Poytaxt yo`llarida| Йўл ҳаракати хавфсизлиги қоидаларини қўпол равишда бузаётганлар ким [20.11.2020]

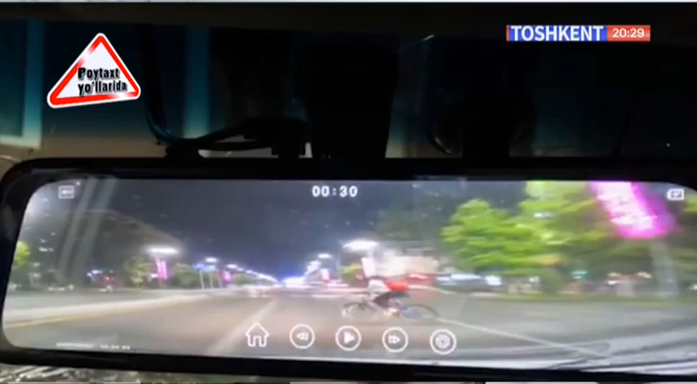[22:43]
Endi ko'rinib turibdiki, bu yerda o'sha velosiped haydovchisi yo'l harakati qoidalari talablarini qo'pol buzganligi oqibatida bo'ldi.